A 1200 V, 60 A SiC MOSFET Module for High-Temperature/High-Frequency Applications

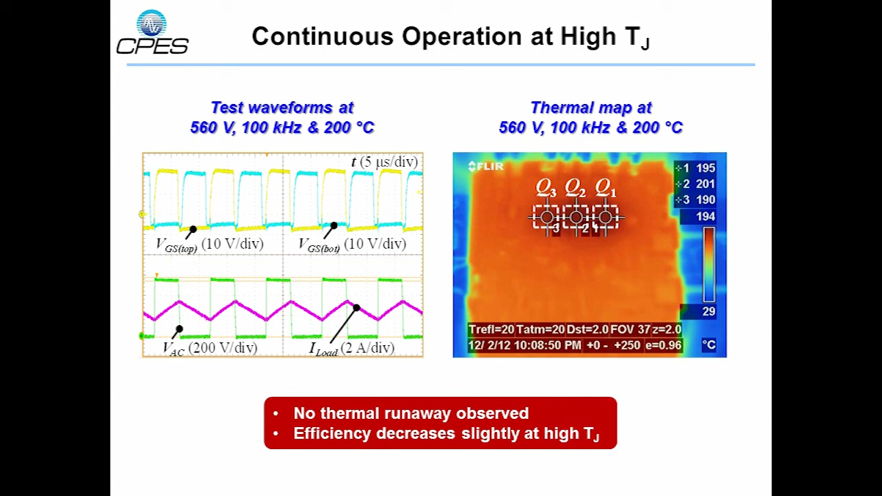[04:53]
The junction temperature will be even higher than what was measured. During the test, no thermal runaway phenomena was observed, and the converter efficiency just decreased slightly at higher junction temperatures. This verifies the high temperature and high frequency operation of the module. We better do not see the usual